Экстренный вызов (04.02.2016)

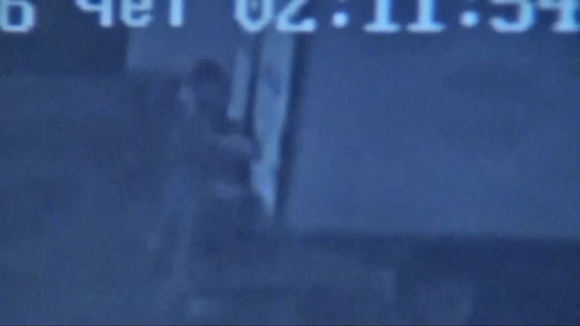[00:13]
Примерно в полночь в камеры наблюдения полицейских попала попытка угона автомашины «Газель». Неизвестный мужчина несколько минут пытался безуспешно вскрыть дверь автомобиля и в конечном итоге, разбив стекло, проник в салон. Почему он отыгрался так жестко?